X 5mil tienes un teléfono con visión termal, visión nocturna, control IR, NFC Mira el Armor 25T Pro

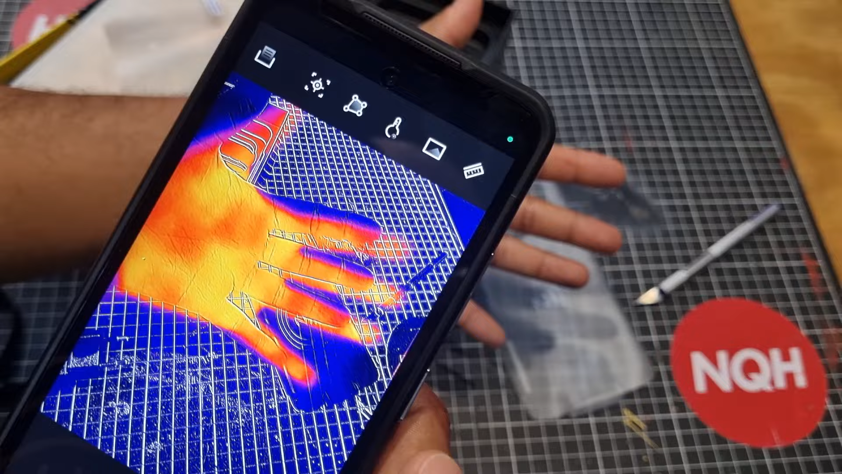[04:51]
¿Lo ven? Así que ahí está mi mano.
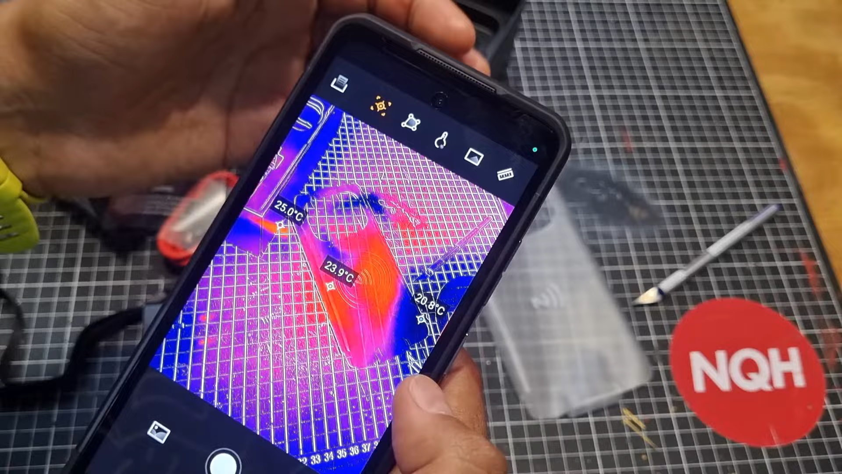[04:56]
On screen: spot 23.9°C, max 25.0°C, min 20.8°C
Y podemos ver, si ustedes quieren, la temperatura de las cosas que estamos apuntando.
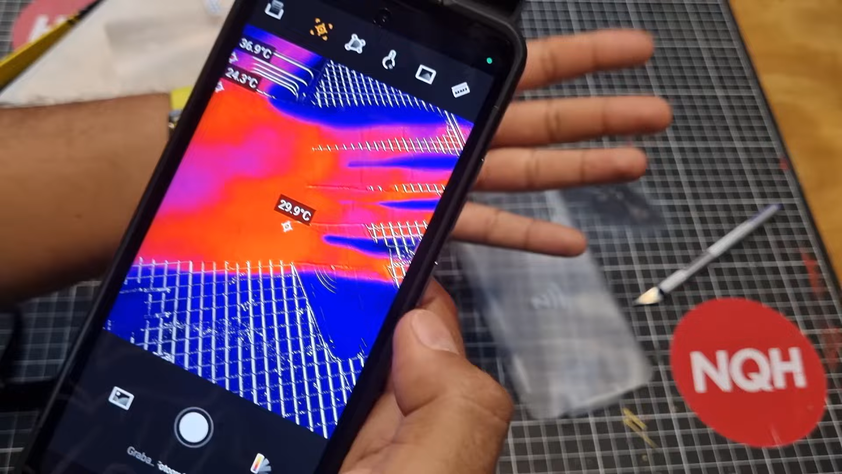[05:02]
On screen: spot 29.9°C, scale top 36.9°C
Por ejemplo, aquí en el estudio tengo las impresoras. Vamos a voltear a ver aquí, por ejemplo, hacia el aire acondicionado. Ahí está saliendo el aire a 9, 10 grados.
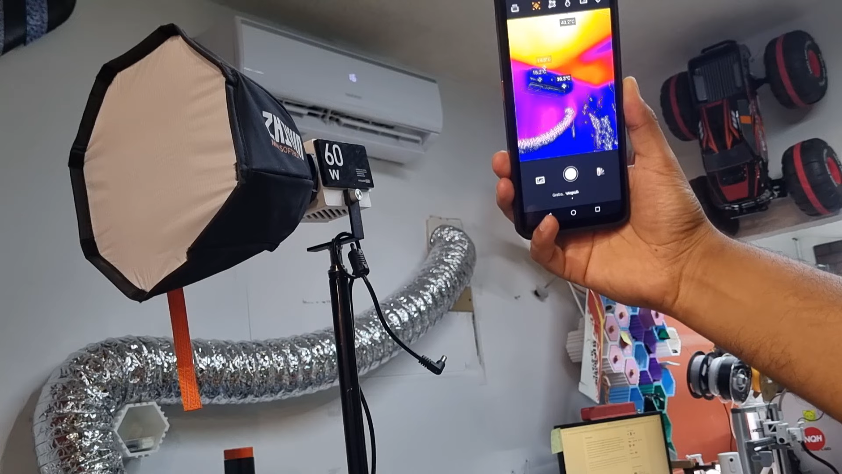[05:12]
Pero alrededor, vean, el techo está súper caliente. Está a 43 grados. Porque obviamente aquí hace muchísimo calor. Y el aire pues está trabajando. Pero fíjense qué curioso.
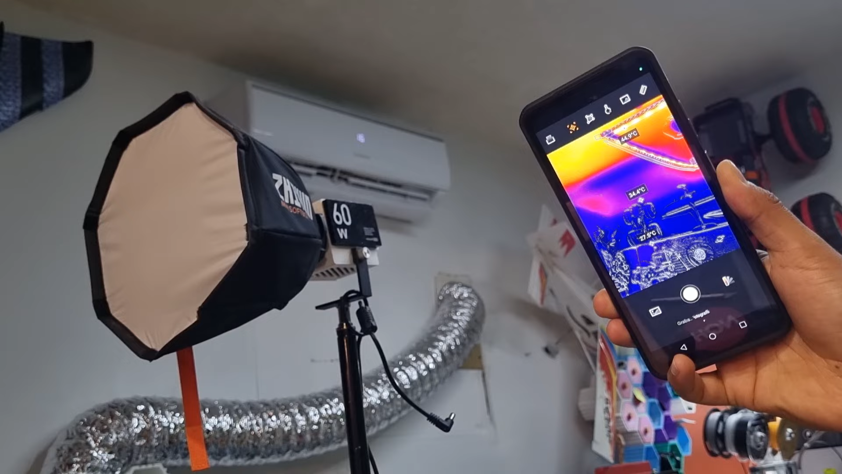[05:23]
Justo en donde está el condensador que no le da el sol. La temperatura está en 33 grados. Más o menos 30. Y el techo está a 40. Así que yo creo que esto me está sirviendo mucho para darme cuenta de dónde está más caliente el estudio.
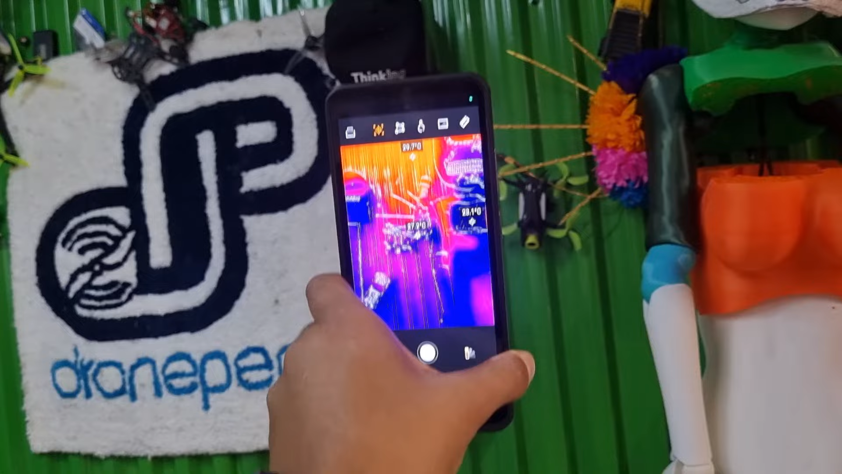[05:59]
Puse esa pared y pues ayuda un poquito a tapar. Pero el techo. El techo es una cosa terrible.
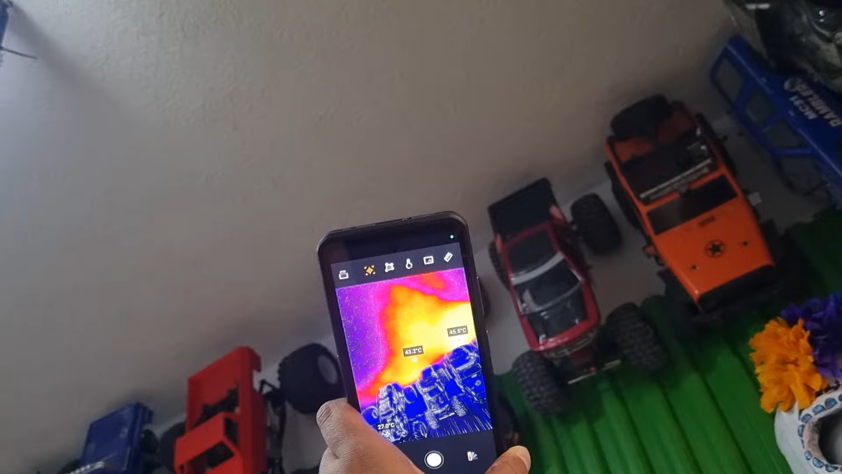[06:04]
42 grados. 43. Fíjense cómo nos volvemos para acá. 45 grados.
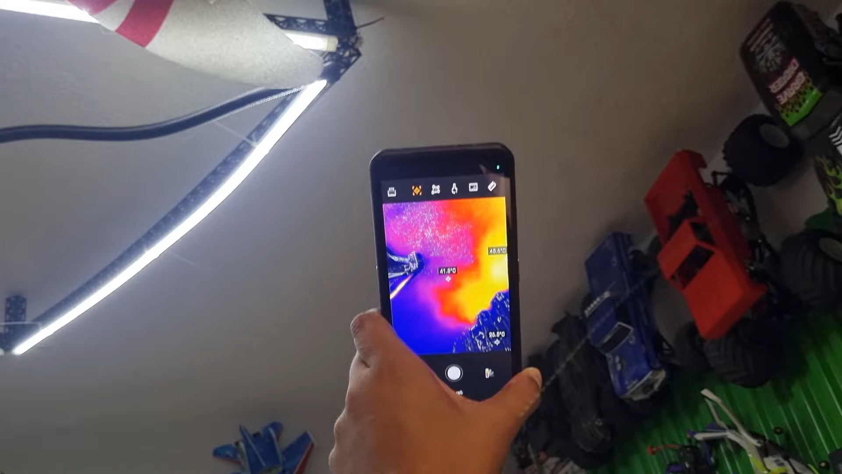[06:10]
Así que me encanta que tengan estas cámaras. Podemos grabar.
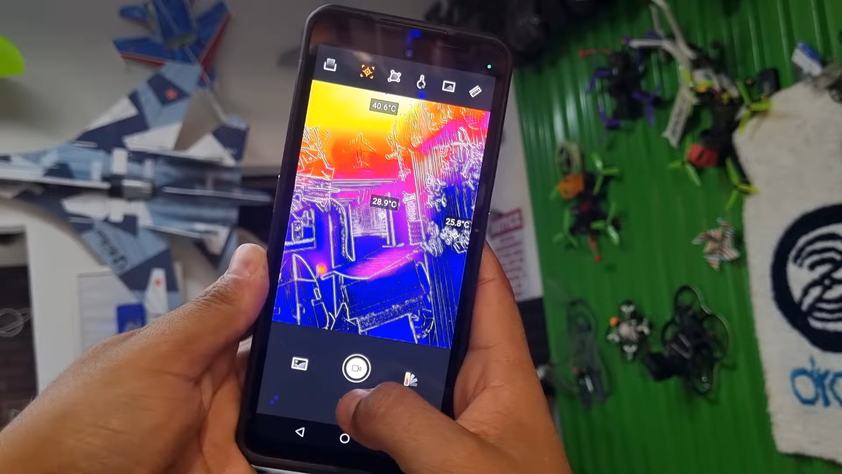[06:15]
Podemos grabar video. Y podemos tomar fotografía. También podemos delimitar áreas que queremos medir.
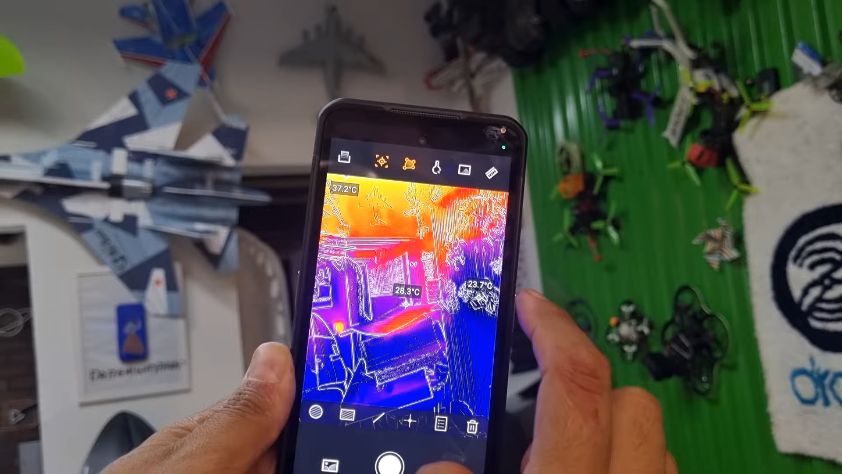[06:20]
On screen: spot 28.3°C
Podemos dibujar, por ejemplo,
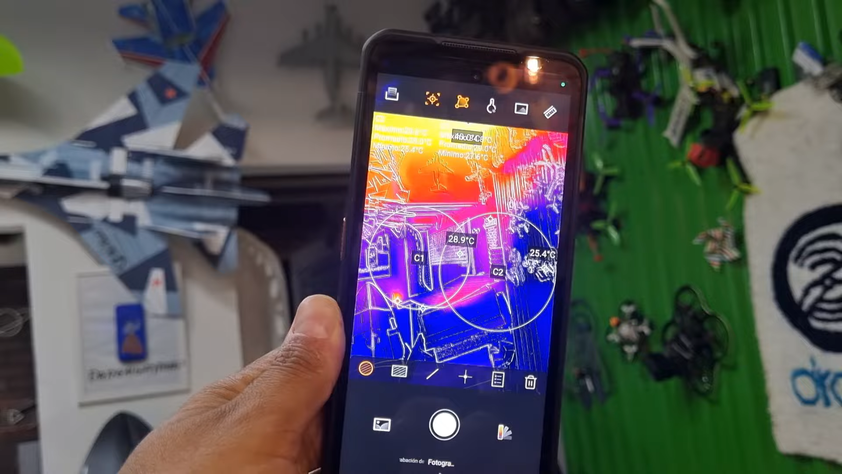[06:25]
un círculo para ir marcando diferentes áreas e ir monitoreando esas temperaturas.
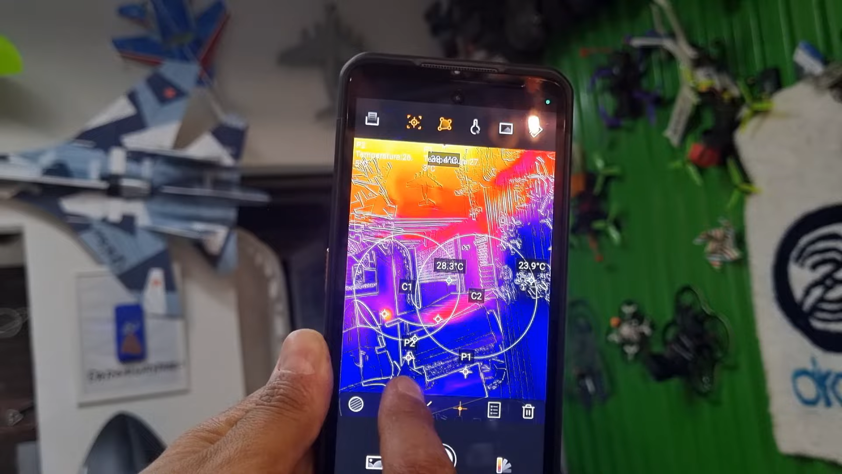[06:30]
Podemos poner nuevos puntos en donde queremos saber qué temperatura tienen. Y podemos ajustar datos y podemos